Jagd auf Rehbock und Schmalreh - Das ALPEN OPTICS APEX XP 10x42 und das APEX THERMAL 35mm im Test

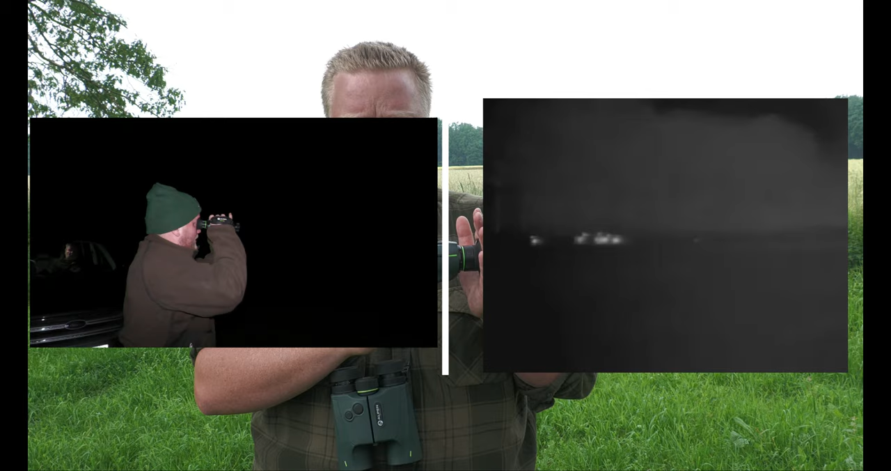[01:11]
Ich kann auf sehr weite Entfernungen, also über 1000 Meter mit diesem Gerät, Wild auf jeden Fall detektieren und also im Bereich von 150, 200 Meter das Wild auch teilweise ansprechen.